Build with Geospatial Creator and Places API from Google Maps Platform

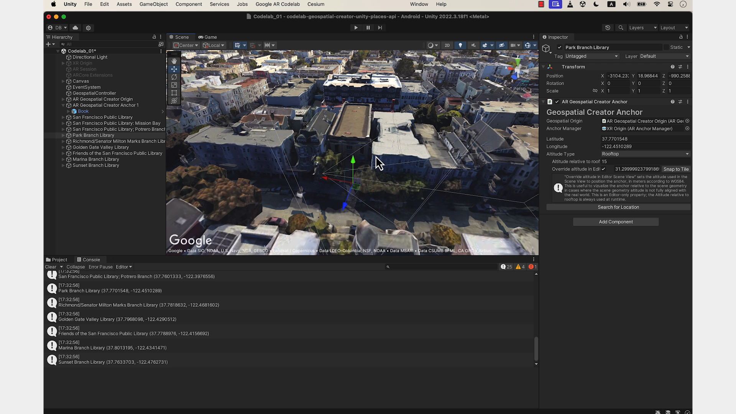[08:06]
If it doesn't look like it's in the right place, use the movement handles in Unity or the Snap to Tile button to put it where you like it.